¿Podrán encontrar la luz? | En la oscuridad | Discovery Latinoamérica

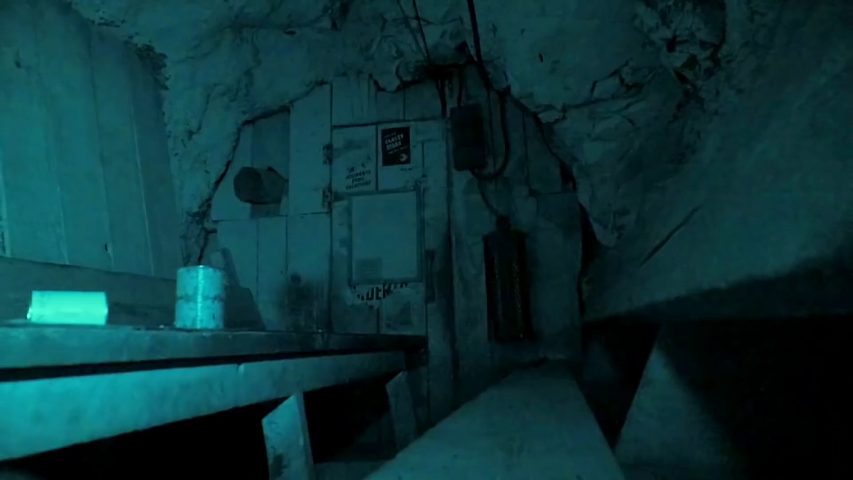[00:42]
Pero en la década del 60, cuando la ciudad quedó desierta, abandonaron el refugio y dejaron restos de comida,
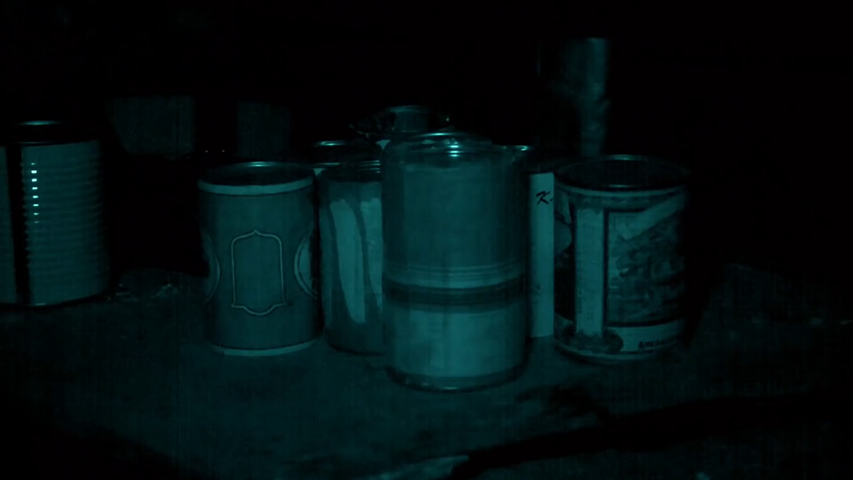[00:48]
raciones y provisiones de emergencia.
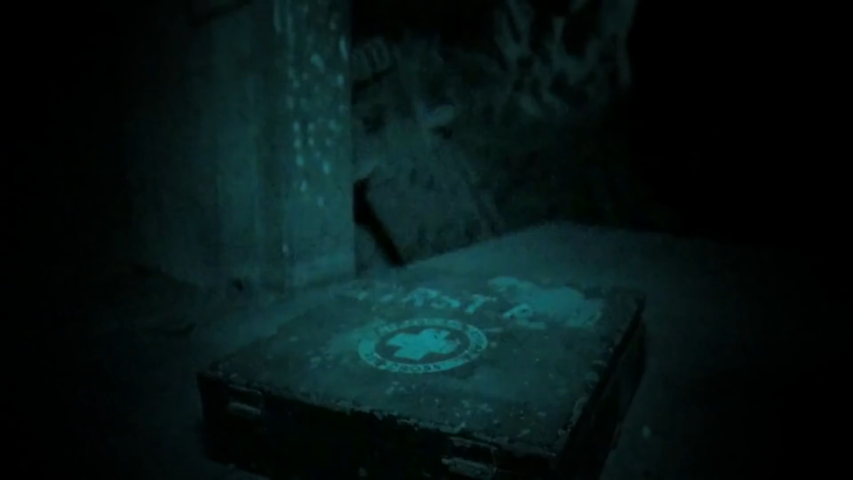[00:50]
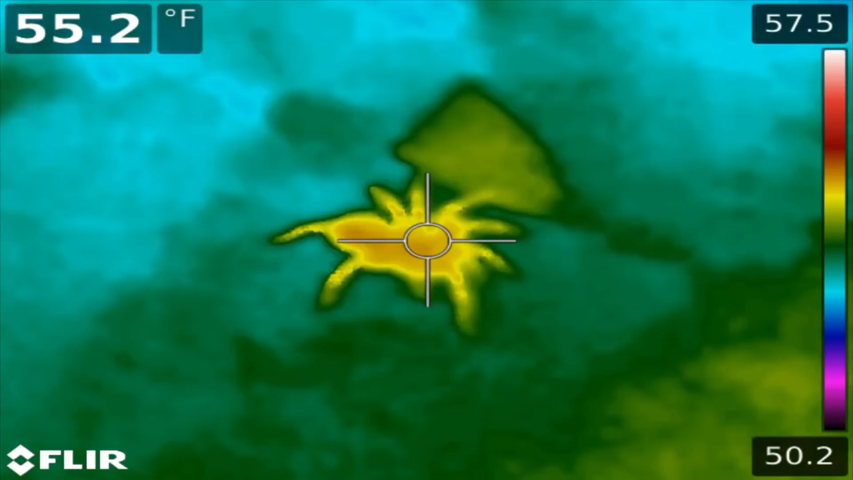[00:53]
On screen: spot 55.2°F
Ahora, el refugio es el hogar de arañas,
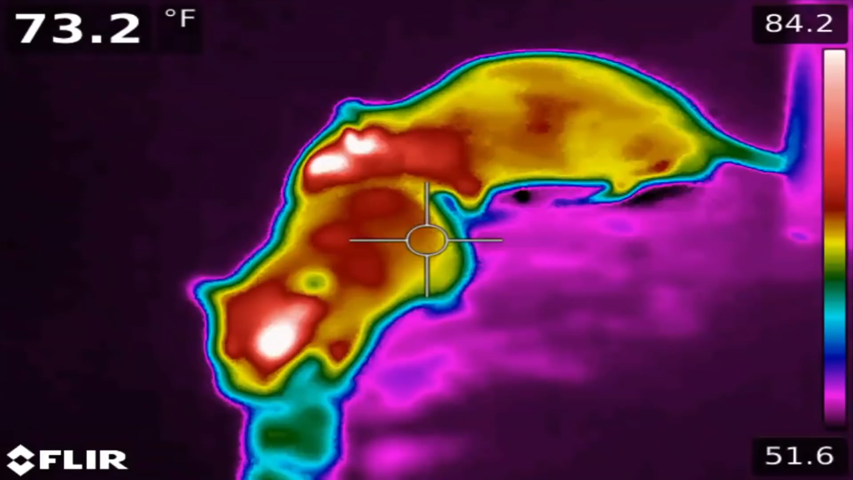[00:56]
On screen: spot 73.2°F
grillos de caverna y una colonia de ratas que se alimentan de los restos.
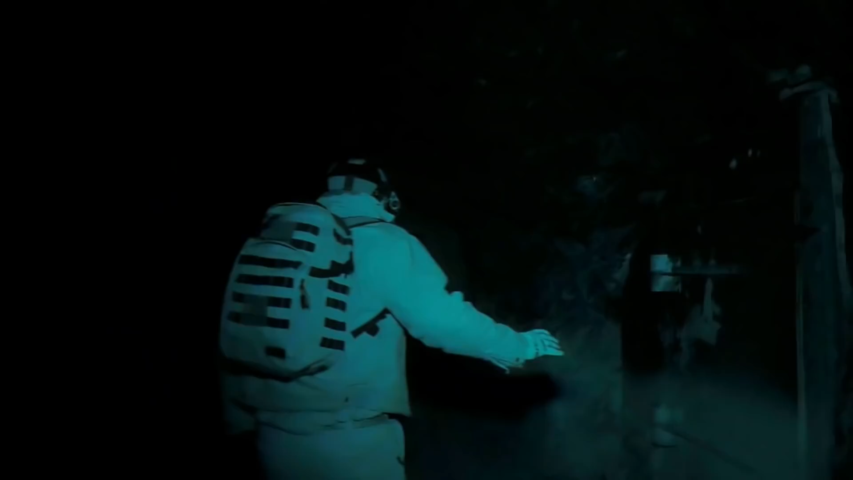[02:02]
Antes de no poder ver nada más, mientras más me adentro, no tendré luz.
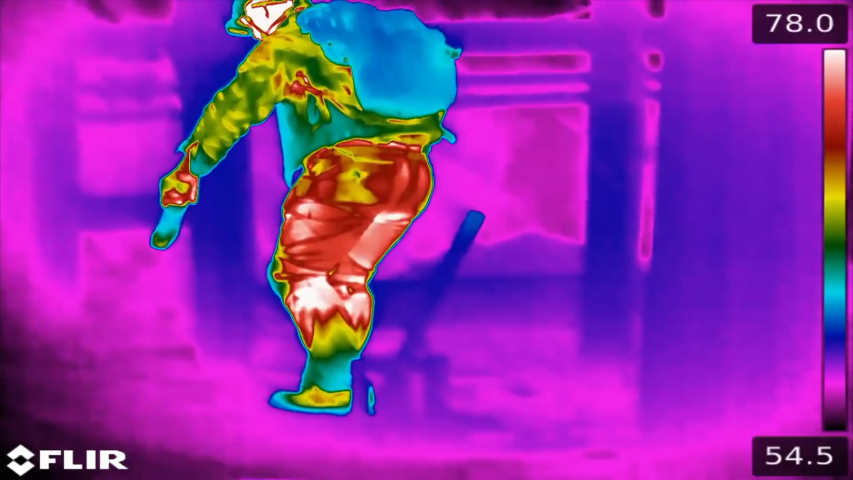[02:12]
Se ubicaron más de 50 cámaras especializadas para captar esta prueba de supervivencia.
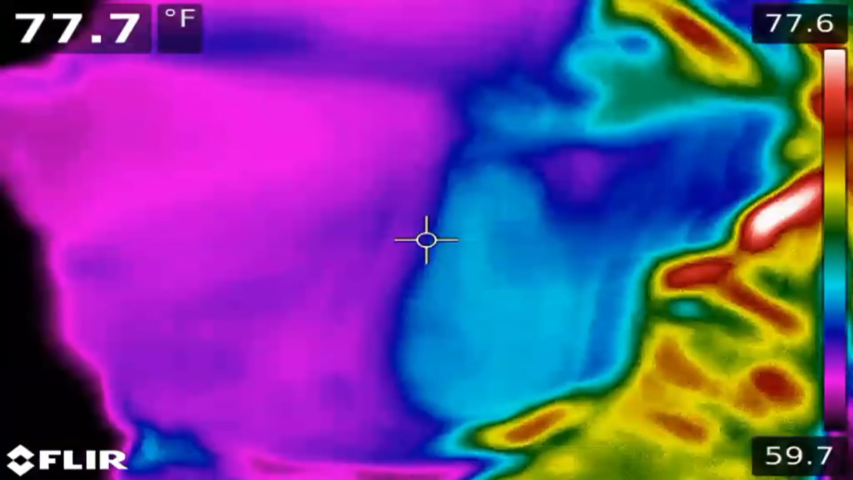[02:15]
On screen: spot 77.7°F
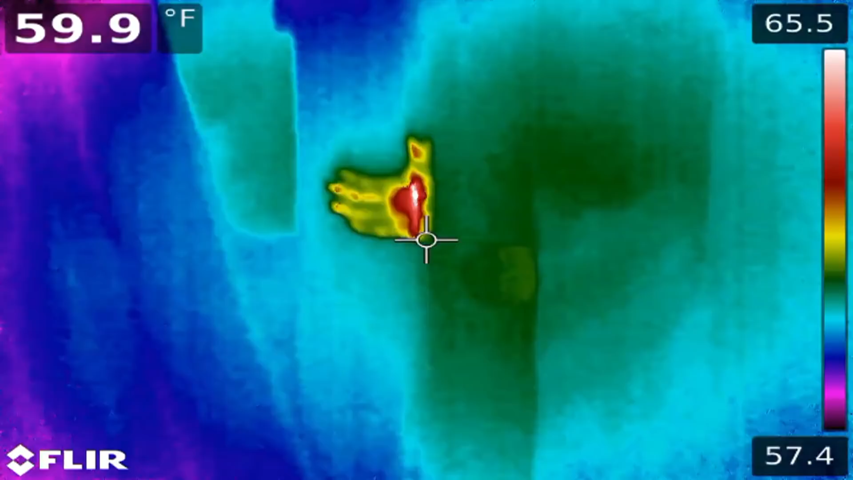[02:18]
On screen: spot 59.9°F
Todas las imágenes utilizan luz termográfica y de espectro infrarrojo totalmente invisible al ojo humano.
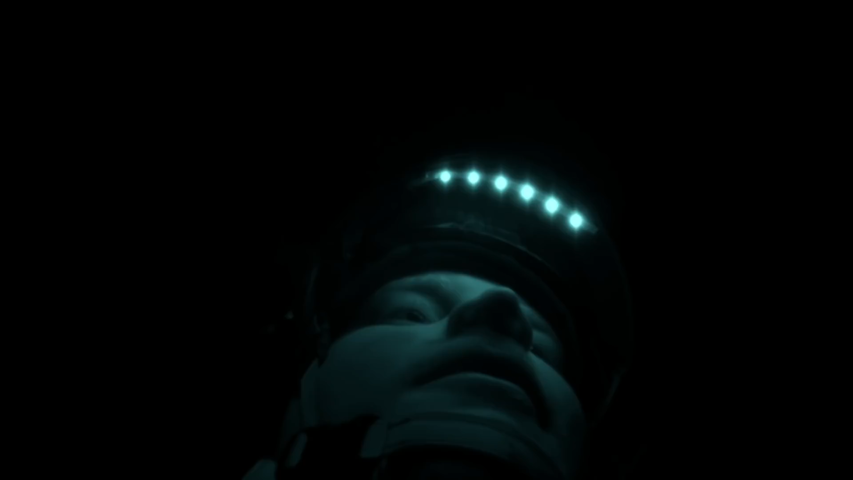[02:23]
Hasta las luces de sus cascos son invisibles.
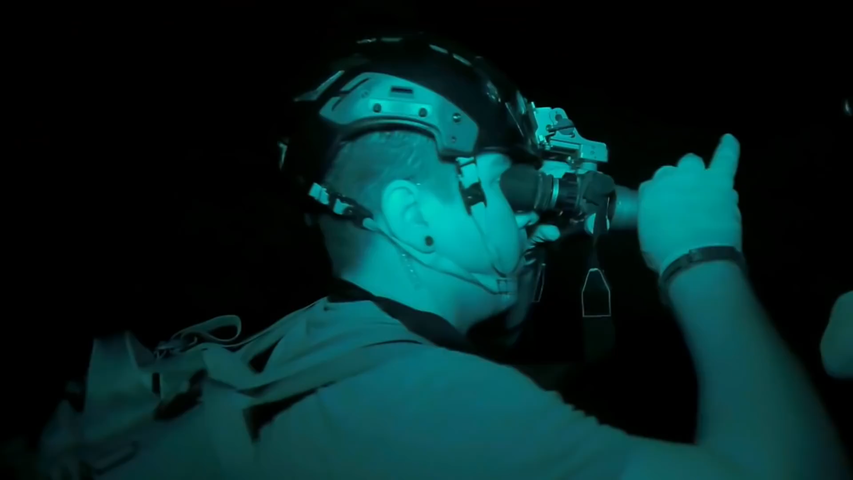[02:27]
El equipo se desplaza con máscaras de visión nocturna y no puede interactuar con los participantes de ningún modo.
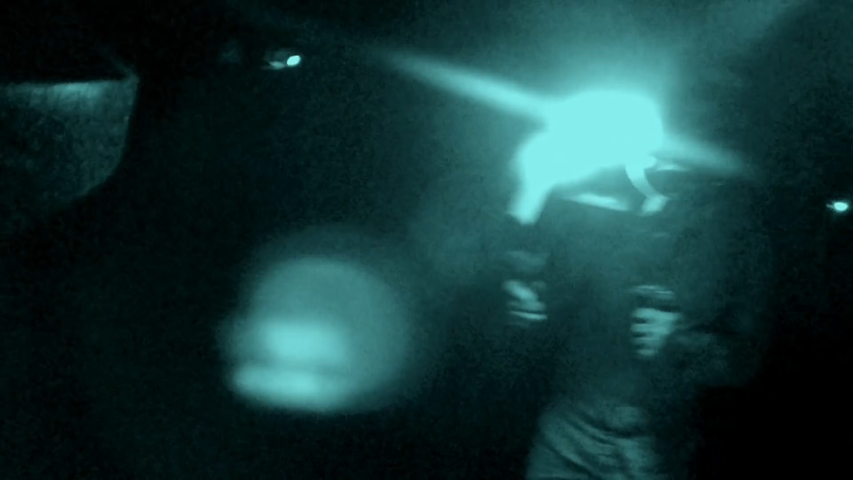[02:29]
Nosotros los vemos, pero ellos solo ven la oscuridad.
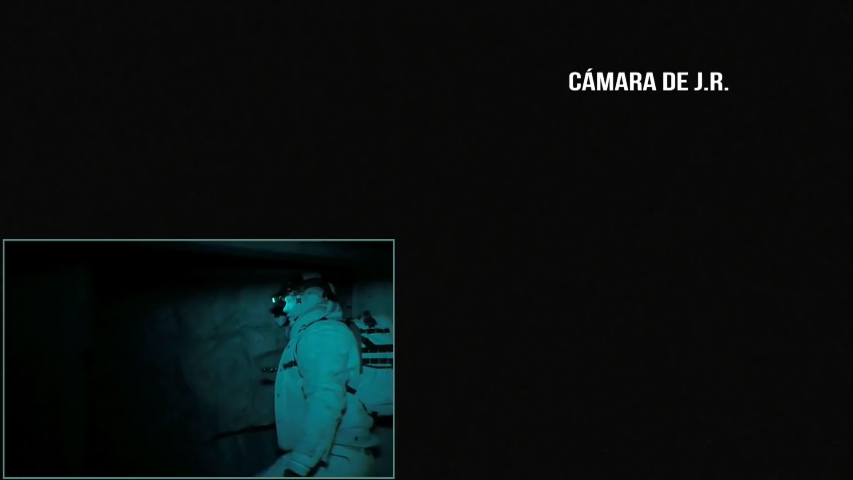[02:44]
No puedo moverme rápido ni con eficacia en este lugar.
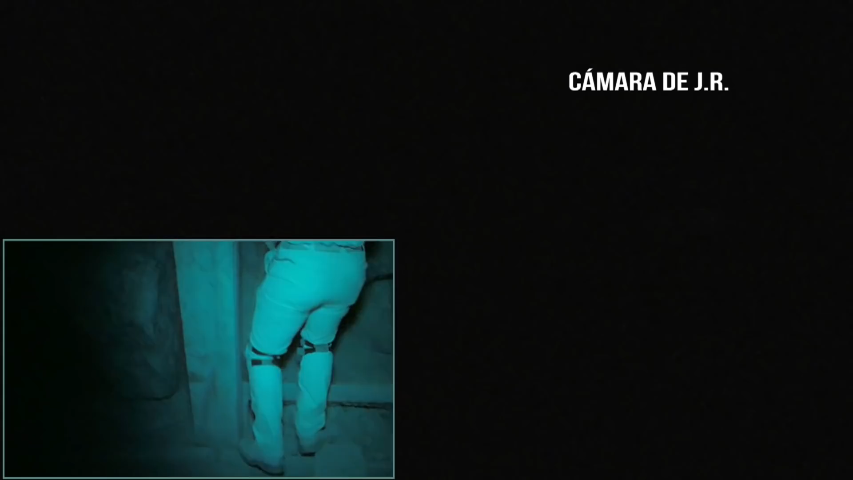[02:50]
Me aterra romperme la cara. Mi meta es familiarizarme con el terreno y ver cómo moverme. Estas tuberías tienen que ir a algún lado.
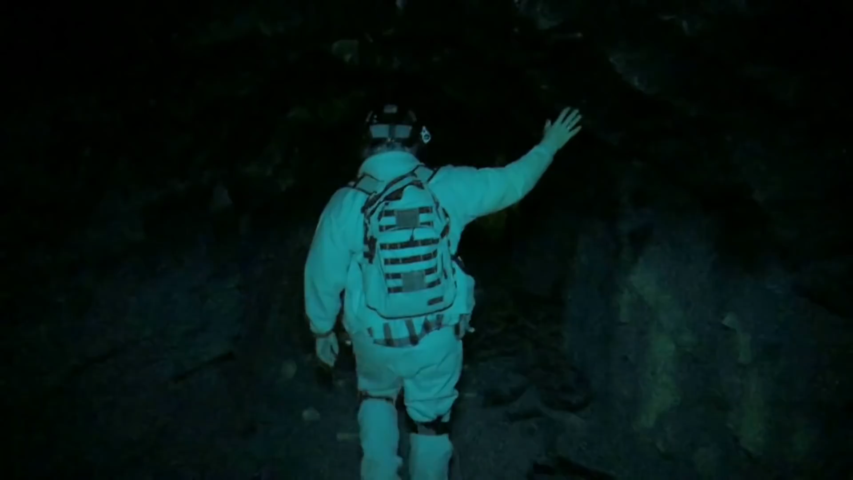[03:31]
Una radio en caso de emergencia. Y para registrar su experiencia, una cámara infrarroja que pueden manejar sin nada de luz.